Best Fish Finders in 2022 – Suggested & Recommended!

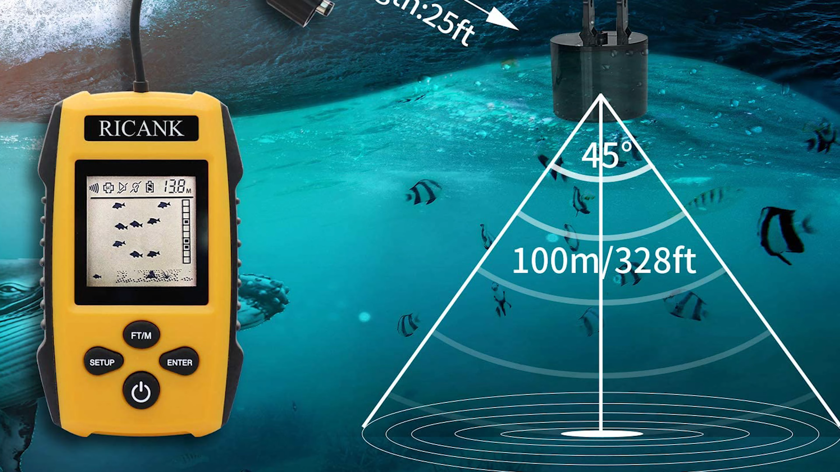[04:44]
On screen: depth 13.8 m
the portable detector range is in a 45 degree cone underwater the detection of depth range is from three feet to 328 feet below the fishing sonar
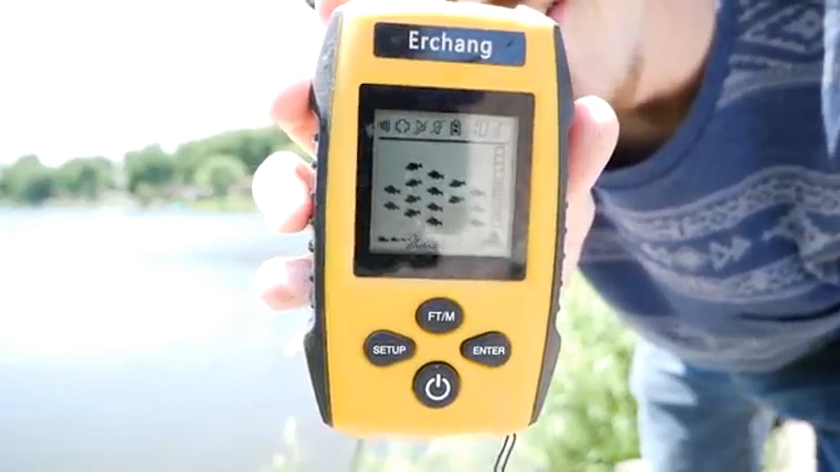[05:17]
the package included a fish finder display sonar sensor with 25 feet cable removable
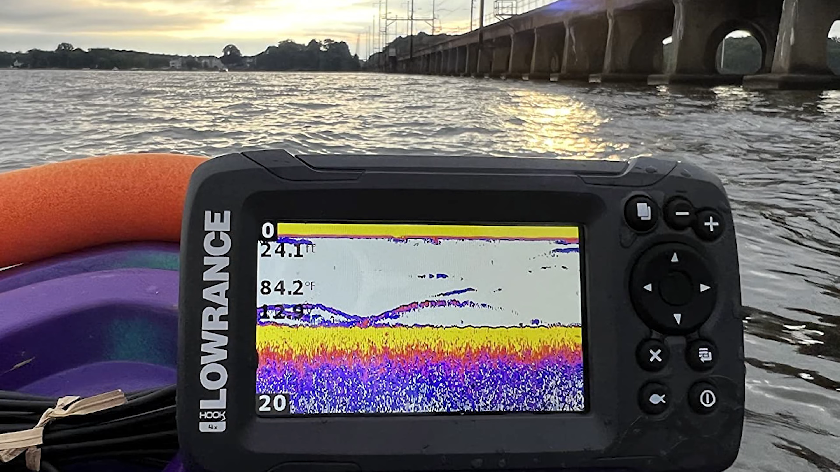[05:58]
On screen: depth 24.1 ft, water 84.2°F
no pressure the lawrence small boat fish finder is the best answer to your concern
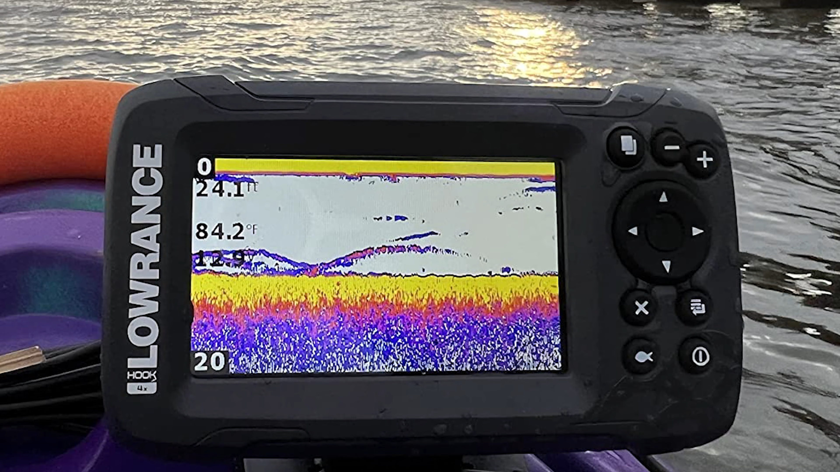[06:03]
On screen: depth 24.1 ft, water 84.2°F
it is a standout amongst other fish finders on the lookout this small boat fish finder features a 4.3 inches display with a bullet transducer and skimmer technology it
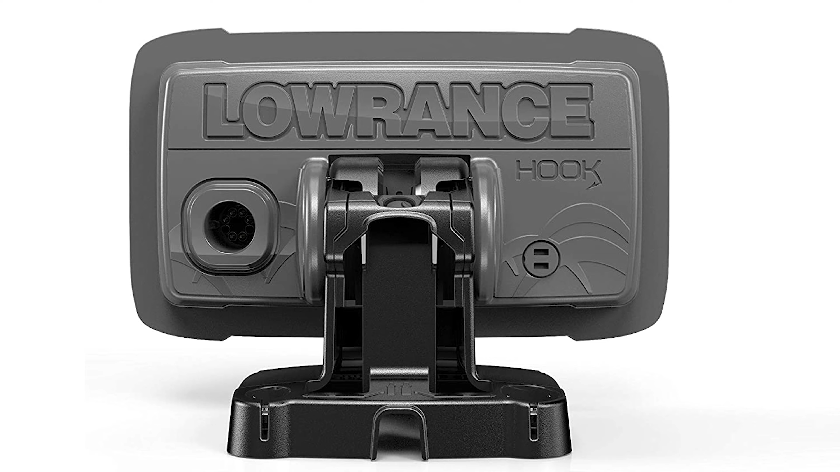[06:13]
is a great variant for all types of fishing including trolling it comes with an auto tuning sonar system as well as easy press phone buttons the fish finder offers a
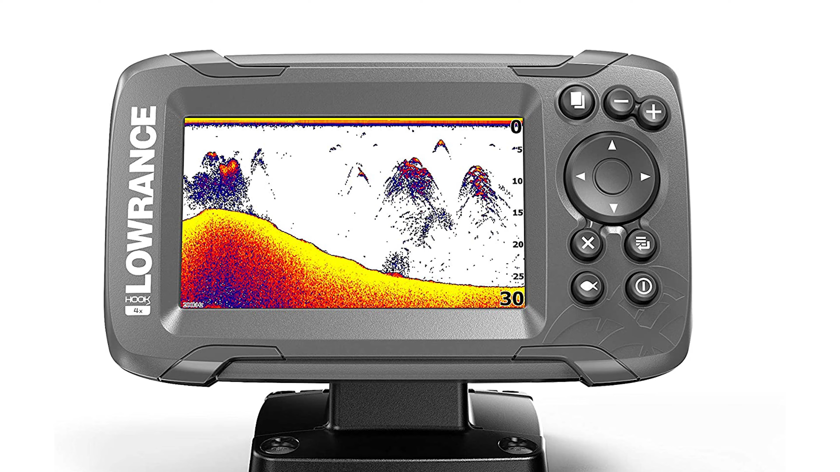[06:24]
wide angle sonar cone that gives you double the coverage of traditional fish finders moreover
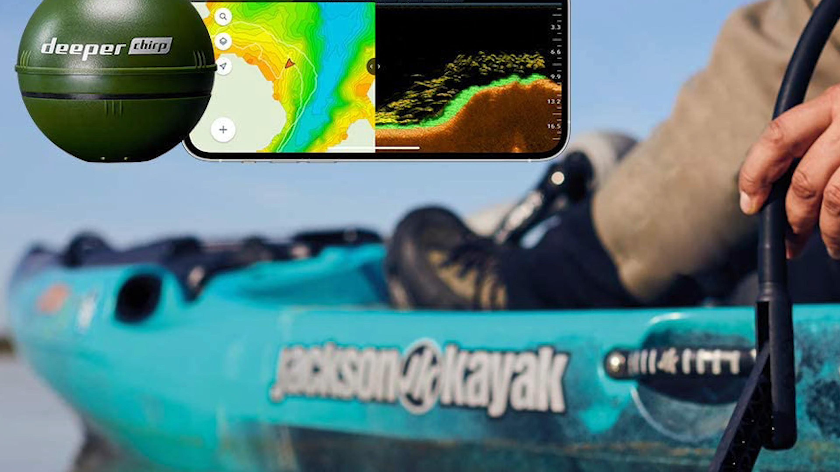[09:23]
it includes a fish deeper app to know when and where to fish measure the depth locate targets and adjust several settings whichever way you want this deeper fish finder is a cool
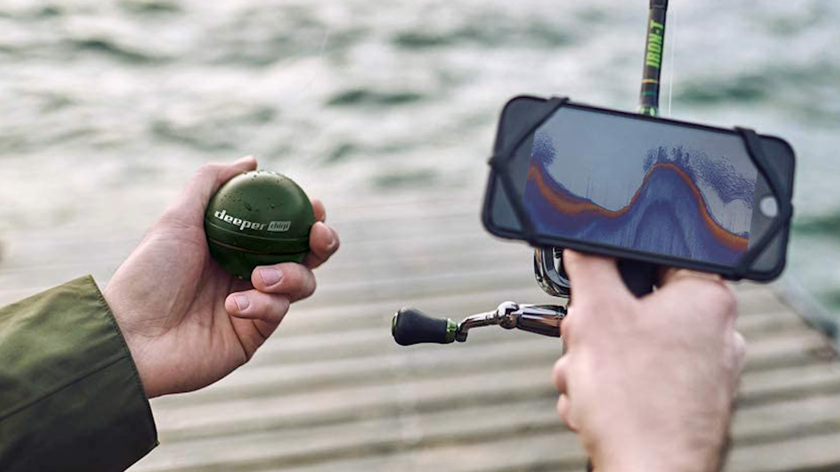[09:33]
fishing gadget it is the best fishing accessory for men and women
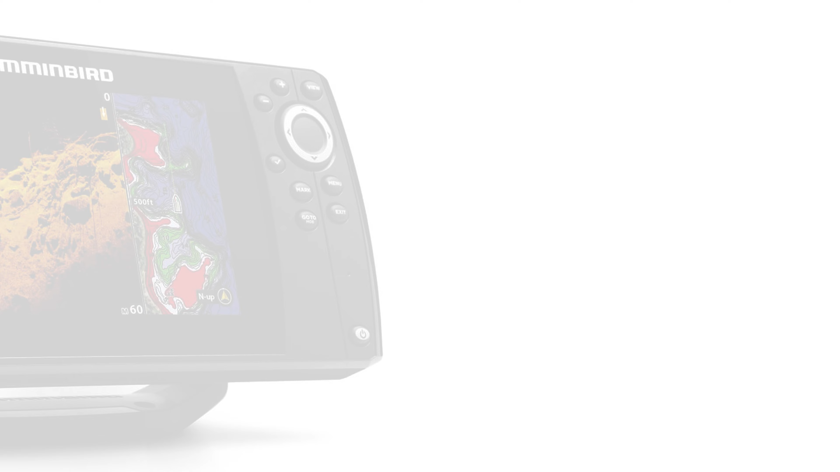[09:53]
one of the best fish finder combos for the money hummingbirds design is very reliable its level of detail is impressive it may as well be one of those
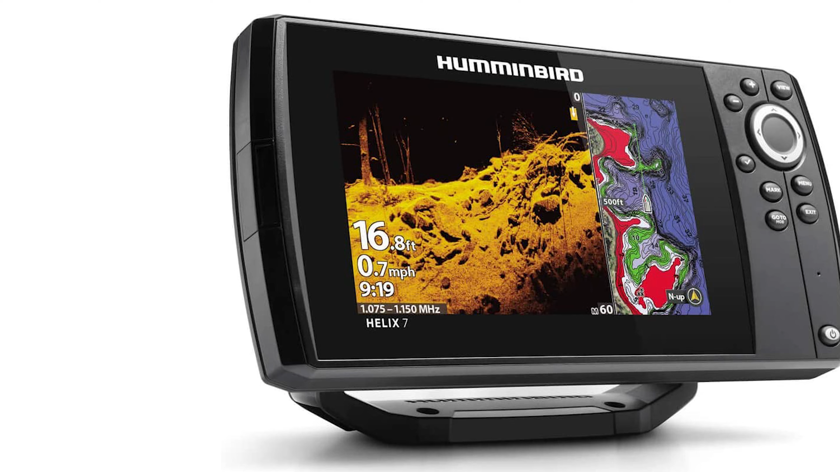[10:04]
On screen: depth 16.8 ft, speed 0.7 mph
rare products which appeal both to beginners and professionals this hummingbird fish finder comes with a seven inches screen
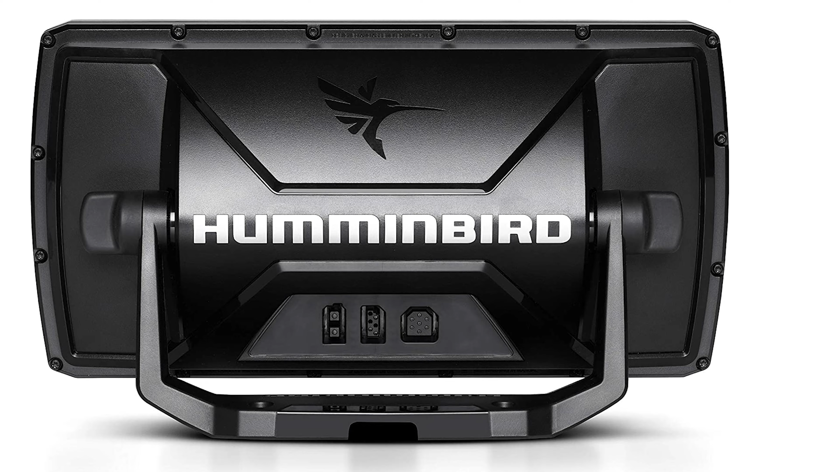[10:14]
the seven inches ultra wide display gives you ample room to view the many pre-loaded split screen view options it is reliable for all types of fishing this fish finder has a two display mode add or remove scan
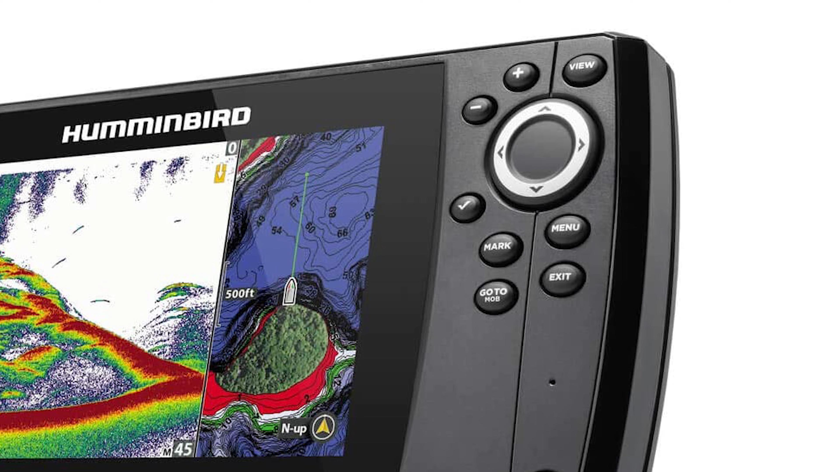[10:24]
details it is an impressive feature on its own it represents a valuable option for those who want simplified views however a detailed
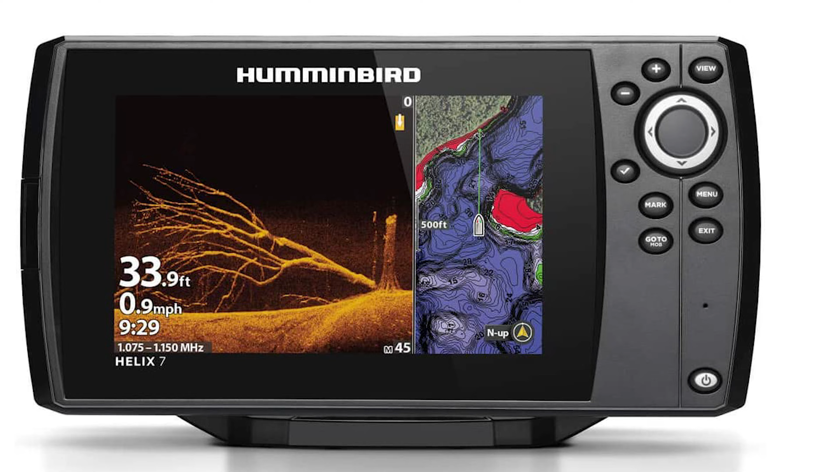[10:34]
On screen: depth 33.9 ft, speed 0.9 mph
alternative may also work for a dedicated fisherman the fish finder comes with all the